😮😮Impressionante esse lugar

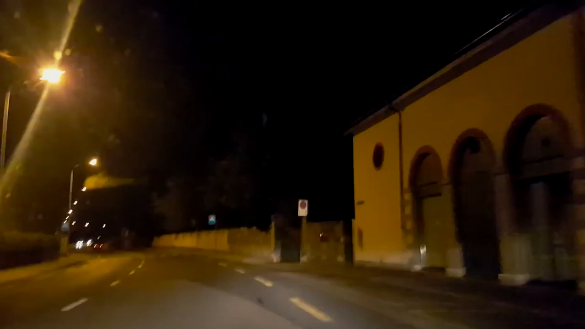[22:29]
louco já Beira do lago É que parece um mar Sabe Mas é muito bonito Mas é muito bonito Lá que ele é mão Um pouco é complicado Porque eu tô tentando Seguir as regras Certinho de trânsito Aqui andando na velocidade Máximo E tem um pessoal Que já é meio Atropelado Aqui O pessoal Não gosta muito De você andar Na velocidade Da via Não Mas é Não falam nada Ficam quietos
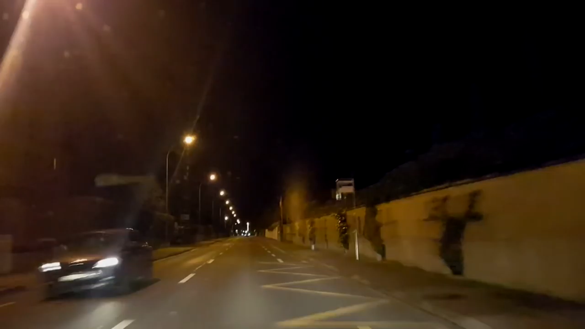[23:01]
Não buzinam Não Tá raramente Sempre tem um Vida torta No meio Mas é 50km É 50km Olha a motona Aí Só perguntou Se tinha moto Aqui Tem sim Tem muita moto